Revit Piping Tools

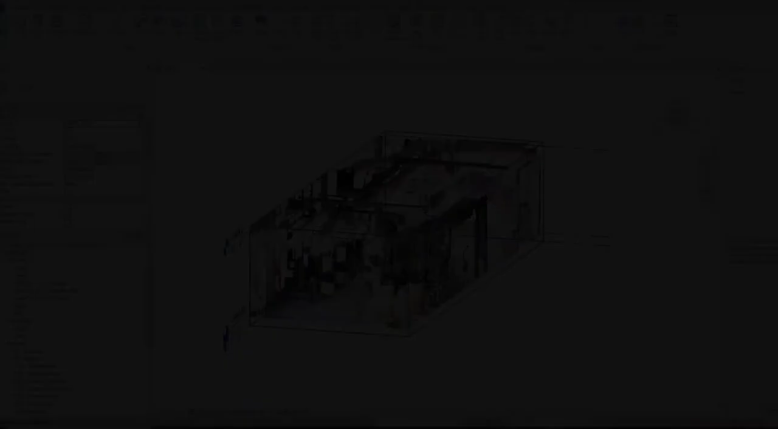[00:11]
robot contracting owns and operates ferro laser scanning equipment and software
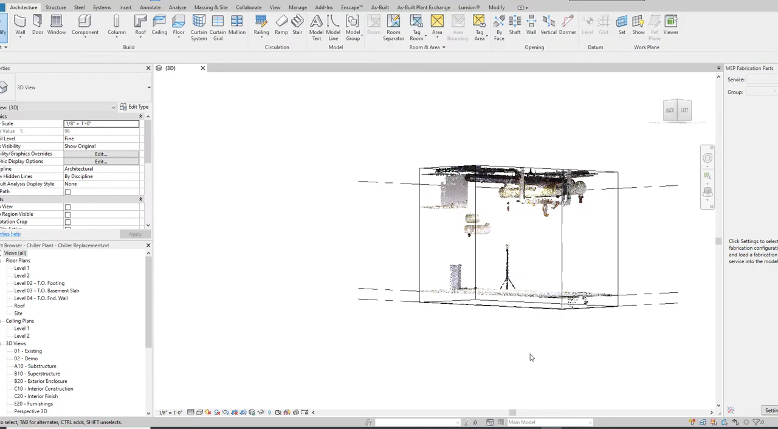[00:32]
slice the point cloud to expose the section of interest we activate the piping tools that analyze the point cloud in the area selected between two points the algorithms calculate the circumference of the point cloud and inserts the selected revit family inside this method of placement is crucial in creating an as-built model for pre-fabrication of additional piping segments the pop-up window lets us confirm the appropriate pipe size if the pipe were insulated we would